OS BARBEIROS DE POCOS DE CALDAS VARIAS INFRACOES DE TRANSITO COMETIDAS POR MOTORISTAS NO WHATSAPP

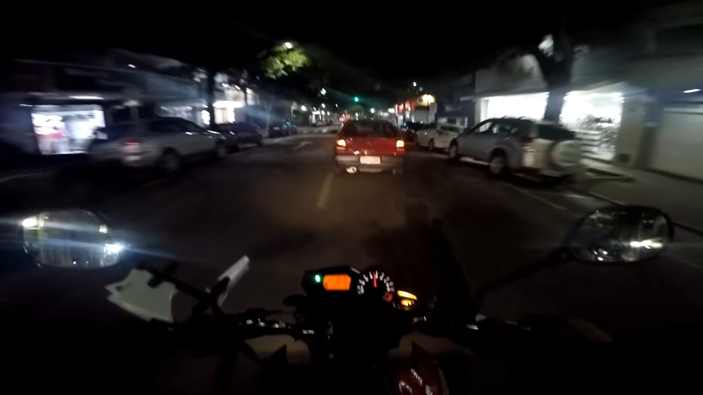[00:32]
tá piscando irmão deixa eu ver tá então se tá piscando já sabe tá gravando já estamos nós aqui na correria das entregas e os barbeiros que
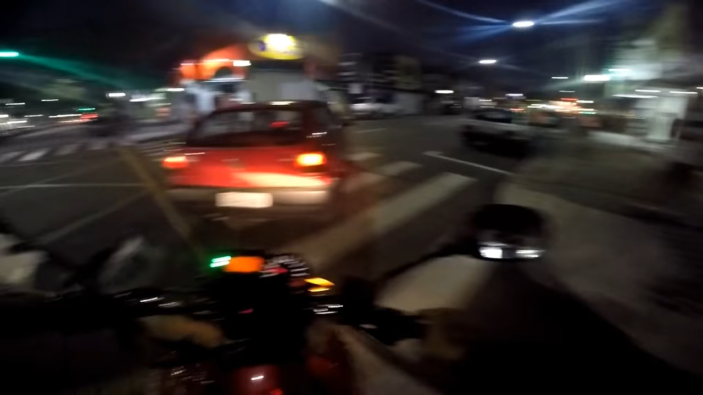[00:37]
não dão seta maluco tá aí
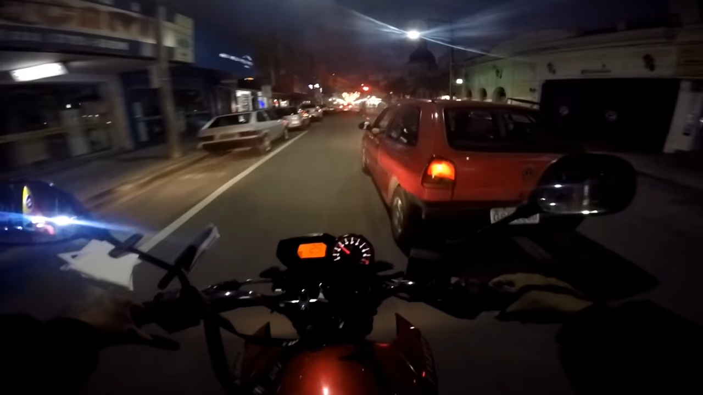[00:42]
tome fechada liga a seta tio o gaceta aí tio tá vendo como que é que em
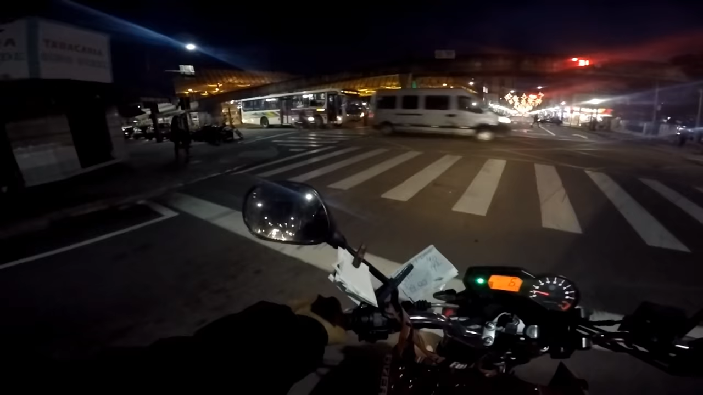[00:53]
posse de cauda é assim cara o cara vai vai entrando sem dar seta troca de faixa sem dar seta terrível só barbeiro por isso que o nome do canal é esse barbeiragem posse de causas porque só barbeiro tio o assiste guerreiro da como tá bonita tá enfeitada por natal
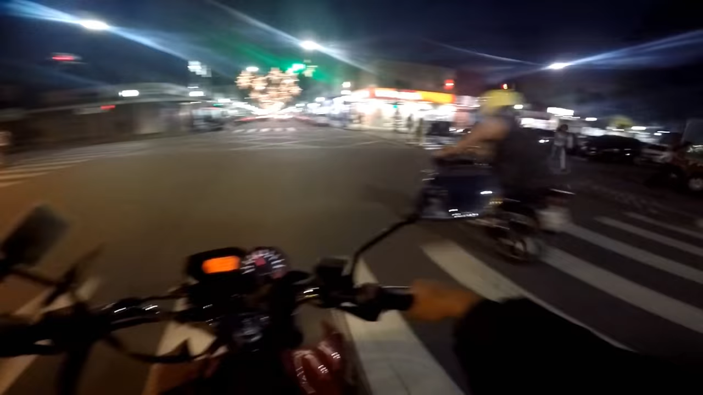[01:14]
tiozão é tiozão vai devagar nesse corredor aí porque aqui é fogo mas você tá indo bem devagar né tiozão tá você ultrapassou pra ficar lentamente na minha frente fecha o corredor não pô caramba tiozão
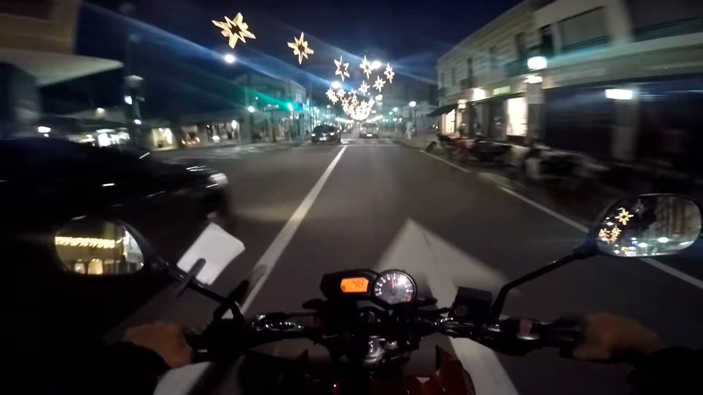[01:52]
aqui é o pedacinho mais crítico que tem o pessoal vai entrando sem dar seta muda de faixa sem dar seta para estacionar para estacionar só para estacionar não dá seta é triste meu não tá dando seta vou enfiando mesmo aqui ó tá